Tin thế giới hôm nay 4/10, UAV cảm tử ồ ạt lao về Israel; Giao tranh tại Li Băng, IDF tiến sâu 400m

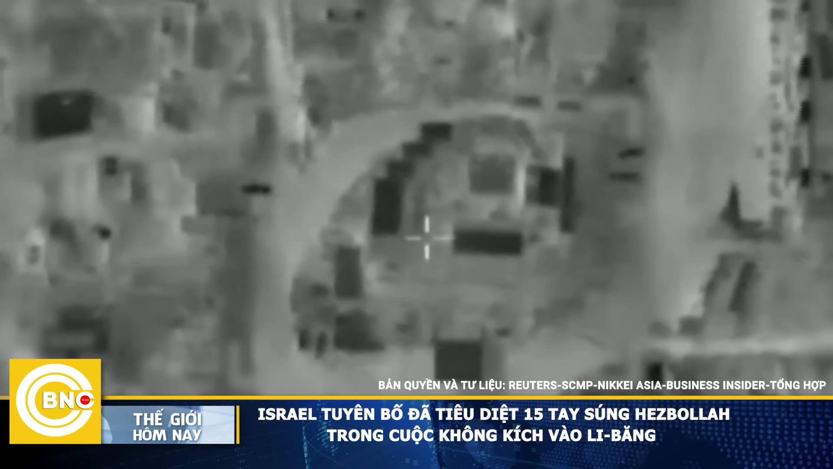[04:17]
Tuyên bố của quân đội Israel cho biết lực lượng không quân đã tấn công chính xác vào tòa nhà của chính quyền thị trấn
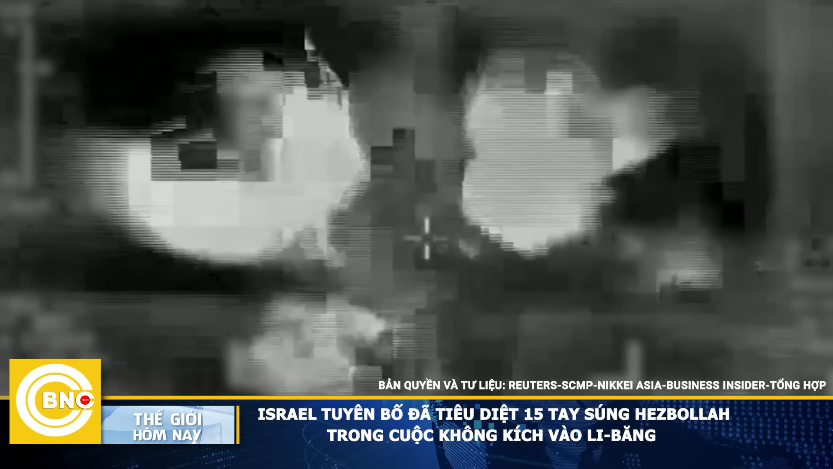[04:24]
Bin Chibel nơi các tay súng Hezbollah đang hoạt động cùng với một lượng lớn vũ khí của Hezbollah được lưu trữ
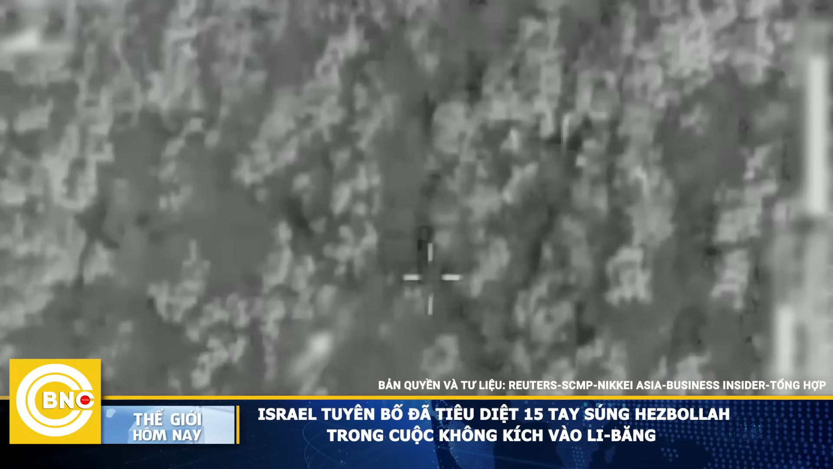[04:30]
trong tòa nhà Khoảng 15 tay súng Hezbollah đã bị tiêu diệt trong cuộc tấn công Vài tiếng trước đó,